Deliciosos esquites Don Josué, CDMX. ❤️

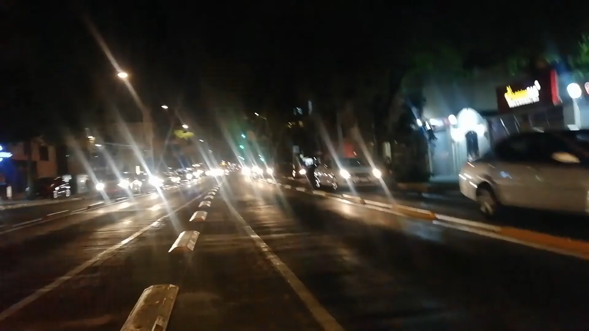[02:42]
Si ven mucho destello en mi teléfono es por pantalos de la Ciudad.